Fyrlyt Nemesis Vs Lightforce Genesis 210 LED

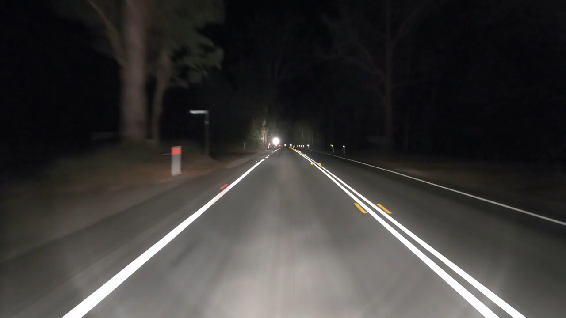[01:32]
Beginning with the Nemesis, out on my regular country road. As you may have seen in previous videos, the Nemesis provides huge amounts of illumination, and excellent colour and contrast from the 250 watt halogen light source, lighting up the road and the edges for well over 500 metres ahead. On the wide setting, which I'm using here, the lights deliver two large spots with some overlap in the centre, and enough peripheral light in combination with the headlights at closer distances. Transitioning over to the Genesis LED, and as you'd expect,
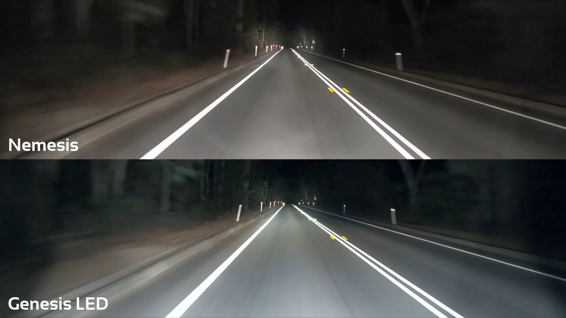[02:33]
you can see that there's very little between these two lights as far as raw lighting output goes. The Genesis has slightly more light at the wide end and a smoother fall off from the centre towards the edges, while the Nemesis delivers longer range with more light at the mid to long distances. I've mentioned before that I am not a fan of cool colour temperature driving lights, and the Genesis is no exception, showing here the vast difference in colour rendition between it and the Nemesis.